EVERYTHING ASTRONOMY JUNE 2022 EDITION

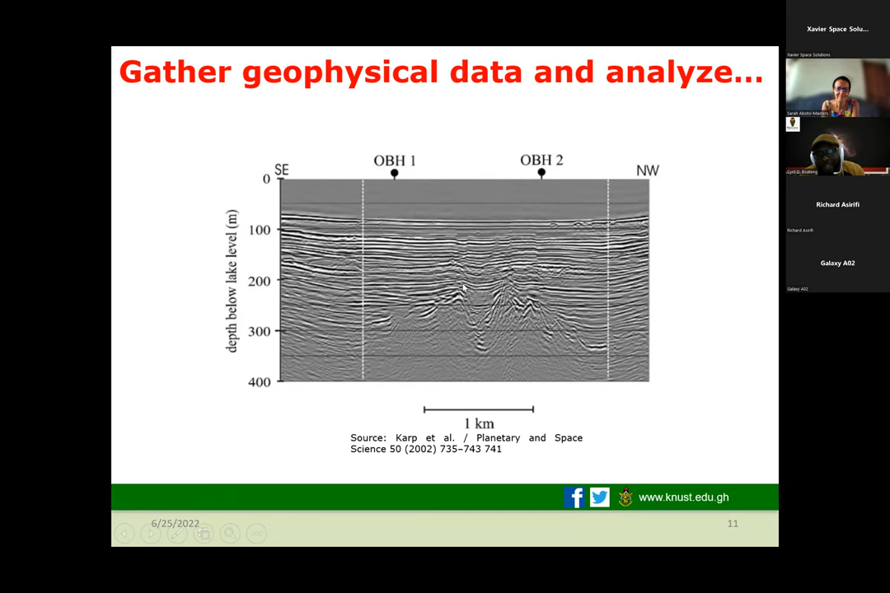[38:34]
So using that, we can get an image like what is up on the screen right now, and then interpret, let's see, the different layers. So if you look at that image right now, you can see that there seems to, you can see layers in there, you can see a little structure in the middle right there, right? So that's how seismic works. So using this image, a geophysicist will then try and see, okay, there are different layers in the ground, like the image that is up there now.